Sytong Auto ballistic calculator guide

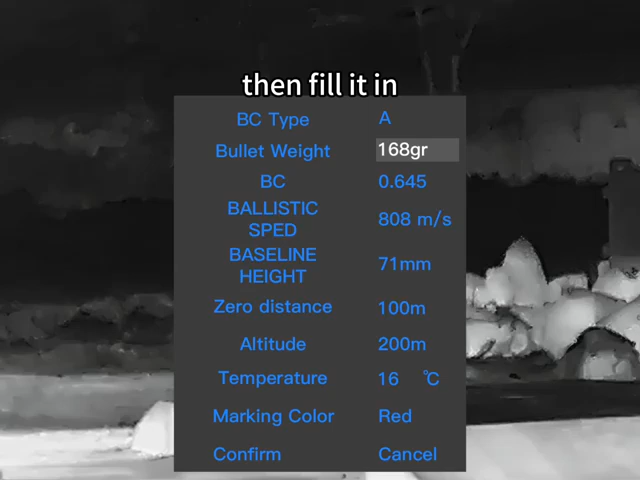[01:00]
round off after the decimal point then fill it in below is the bc value the bc value is determined
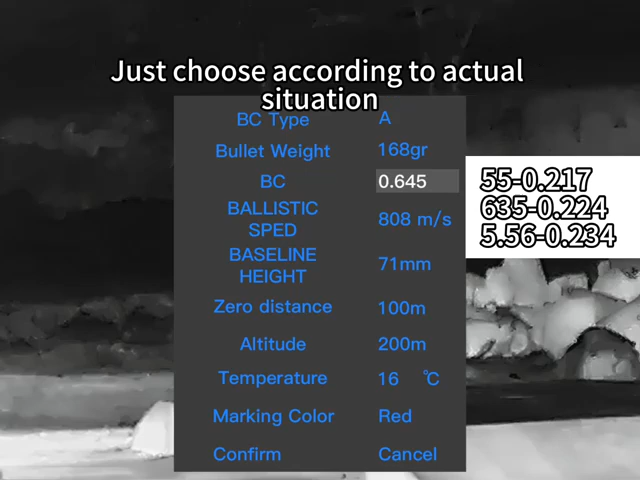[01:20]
situation the next one is the muzzle velocity this needs to be measured
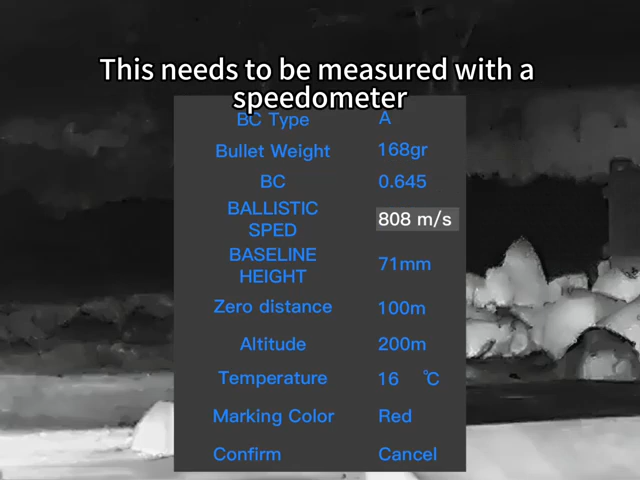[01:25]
with the speedometer it is best to measure three times add up the three
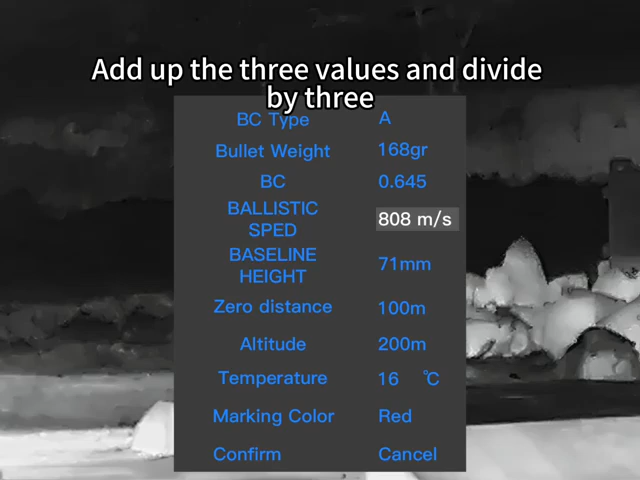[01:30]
values and divide by three fill in the average muzzle velocity then the baseline height generally is 70 to 90.
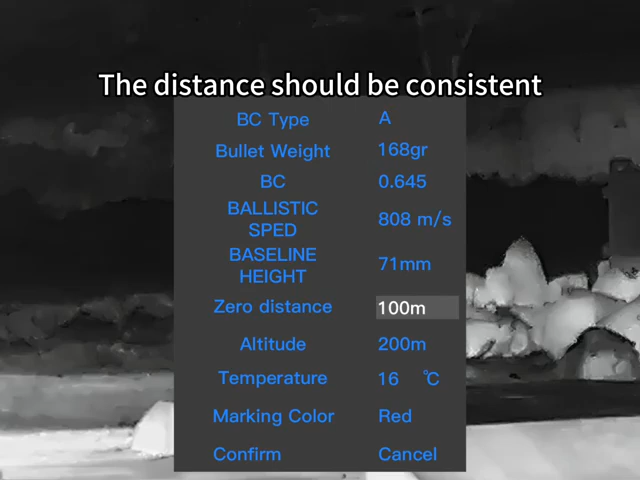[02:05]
should be consistent for example your actual distance is 50 meter
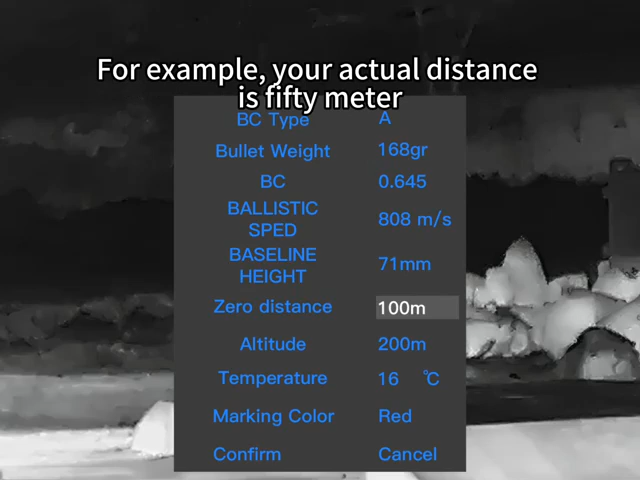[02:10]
then zero range should fill in motion meters similarly automatic
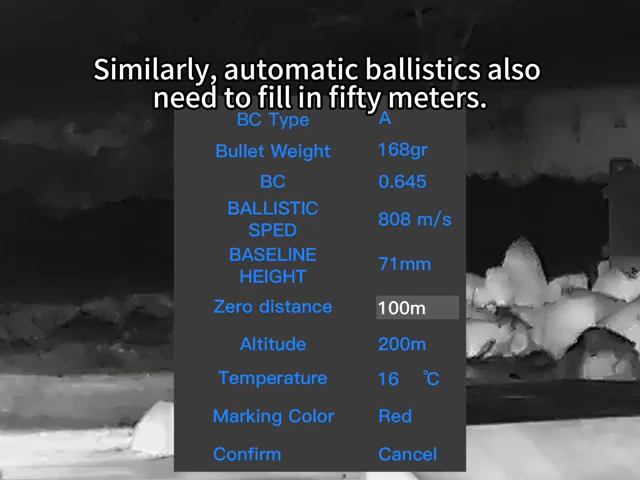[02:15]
ballistics also need to fill in 50 meters there can be no error in this
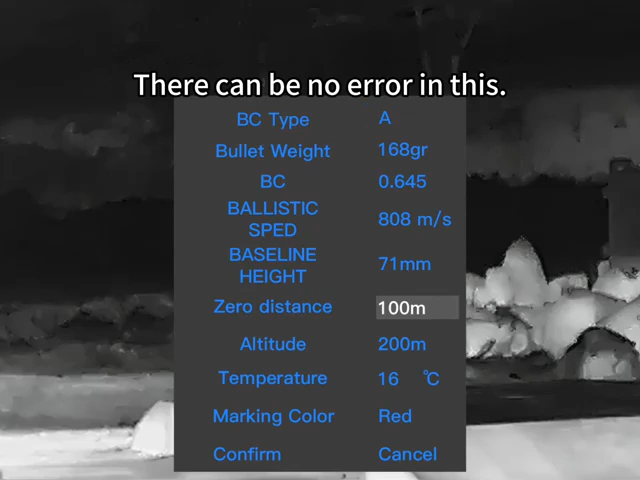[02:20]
altitude temperature below it is not recommended to fill in within 300
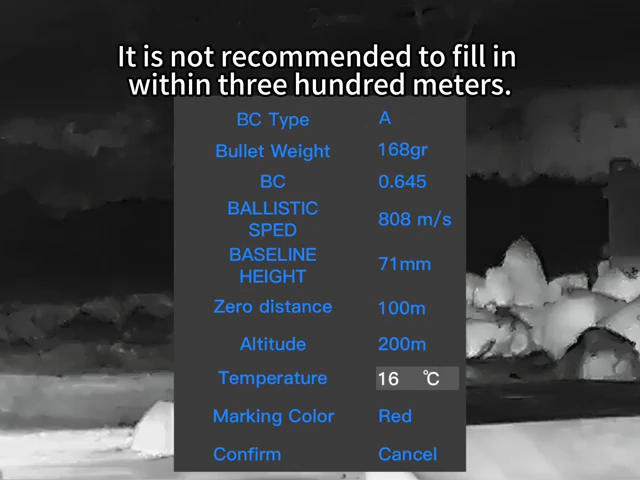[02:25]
meters this has little impact unless you're in the competition fill
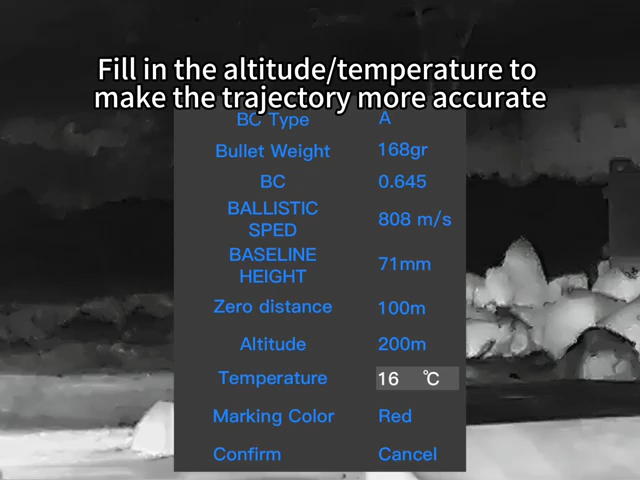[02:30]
in the altitude temperature to make the trajectory more accurate next is the radical color
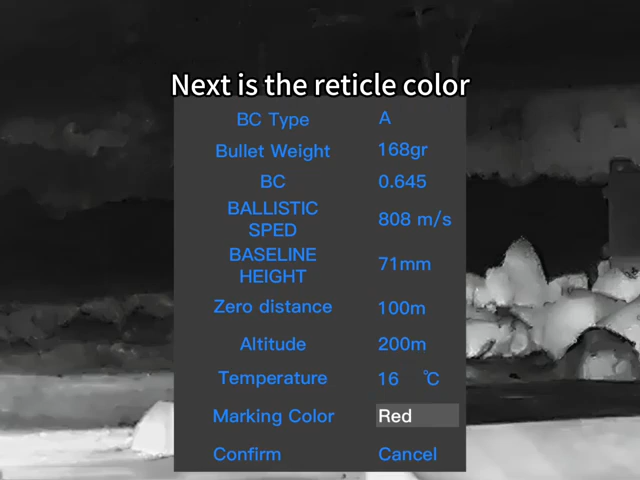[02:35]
red yellow green choose according to your preference so the
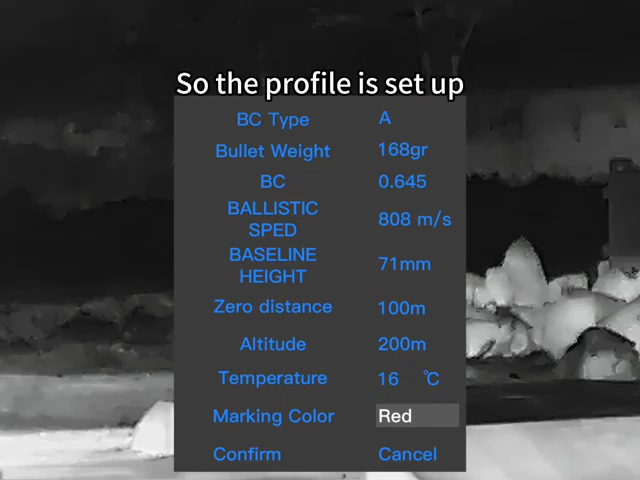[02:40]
profile is set up press the record button switch to ok
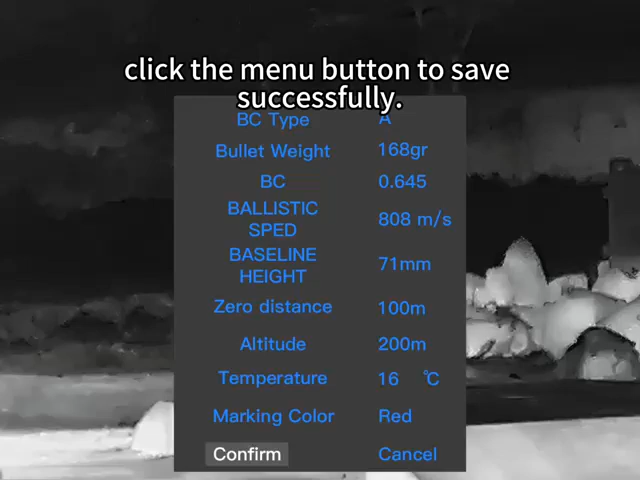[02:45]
click the menu button to save successfully how to use it after saving successfully
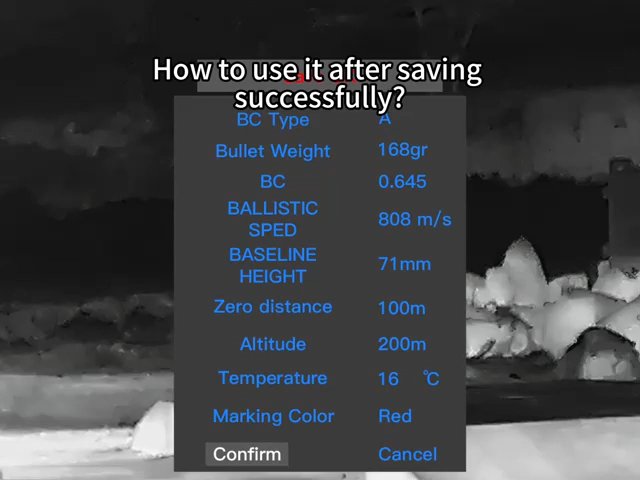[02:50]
it will automatically return to this page automatic ballistic
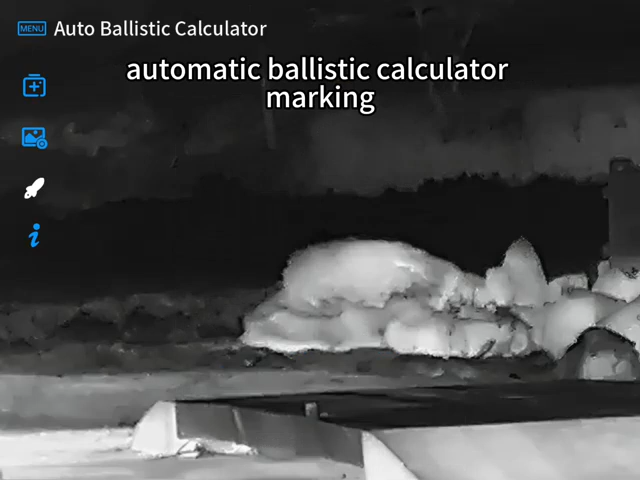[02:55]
calculator marking click the menu button then select open after
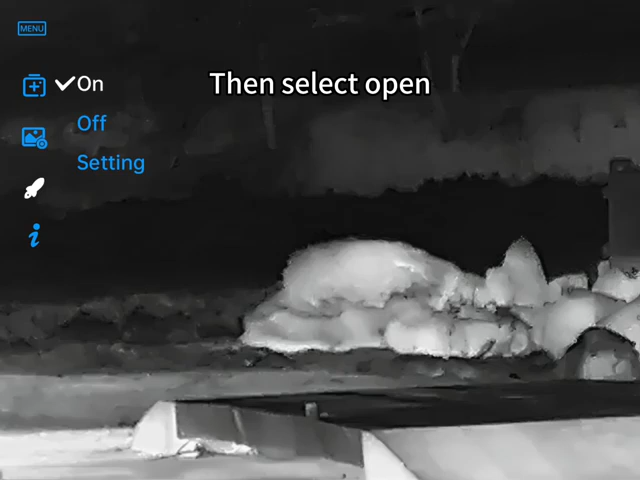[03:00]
pressing to confirm opening press and hold the menu button then we'll exit this
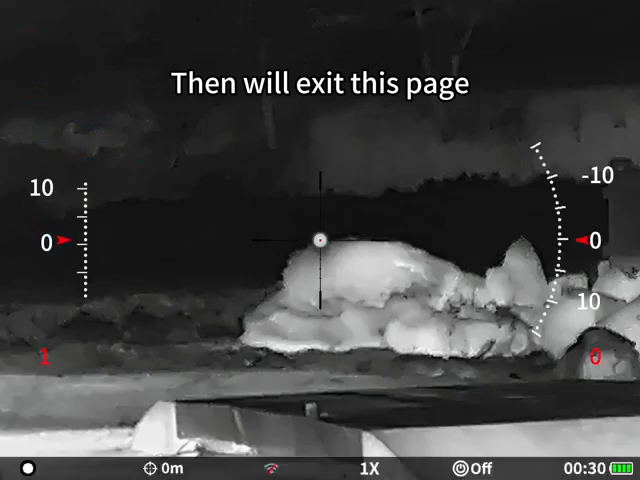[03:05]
page switch now the automatic ballistic calculator is set so in the
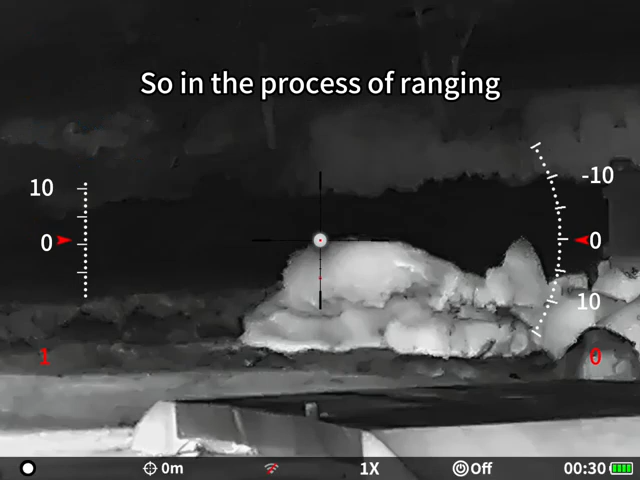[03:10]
process of ranging it will automatically display a ballistics calculator
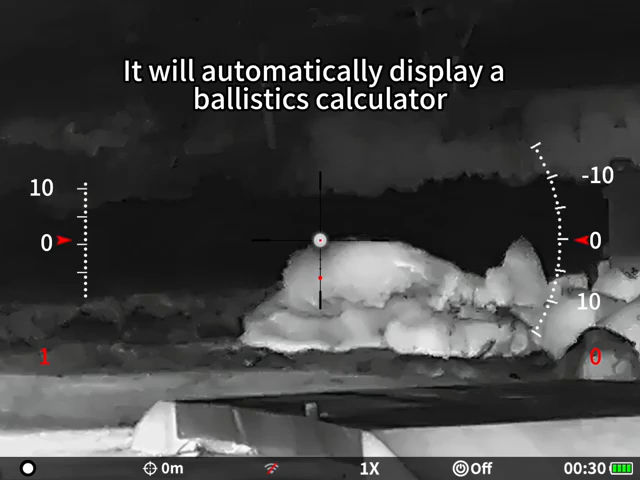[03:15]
the above is how to set up automatic ballistics calculator let's try it